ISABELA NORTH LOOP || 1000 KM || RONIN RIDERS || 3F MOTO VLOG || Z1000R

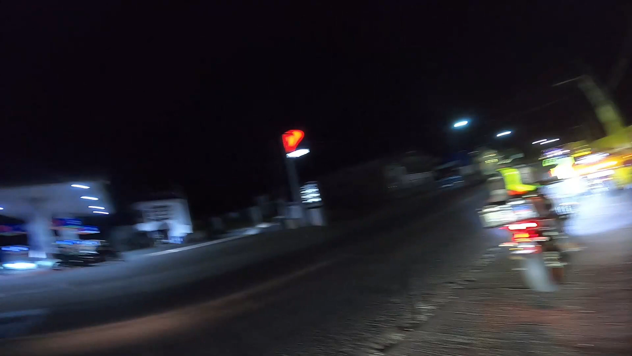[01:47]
So ayan guys, before alis, lahat ng hindi pa nakapag full tank, nagpapa full tank muna dito.
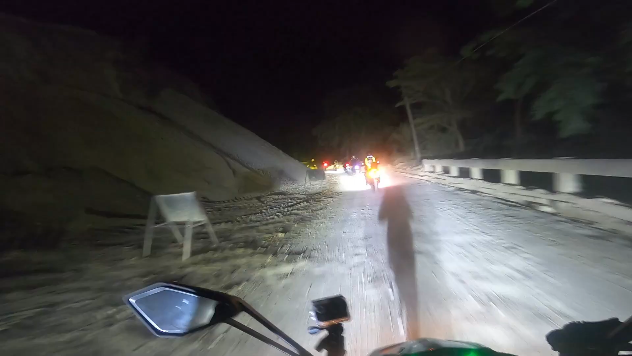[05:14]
Super alikabok! Pinaghalong alikabok at saka fog equals walang kaya, parang putik na sa helmet. Ay nako, oh, nag-i-slide tayo guys, nag-i-slide, umi-slide ang ating gulong. Chill lang tayo bro, chill.